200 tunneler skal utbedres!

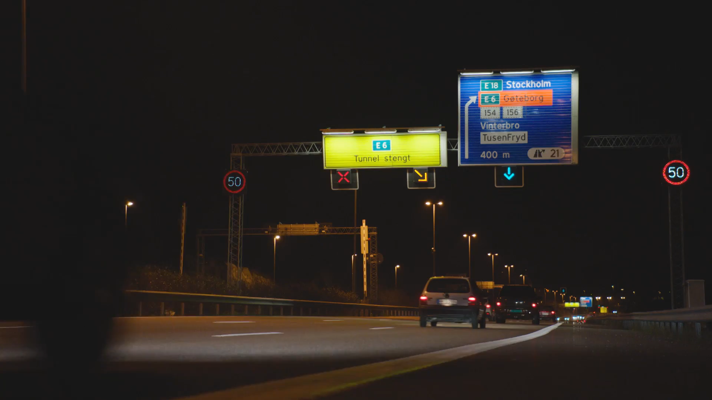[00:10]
Ja, for Nordbytunnelen. Der kommer det til å bli nattestengt I en periode fremover.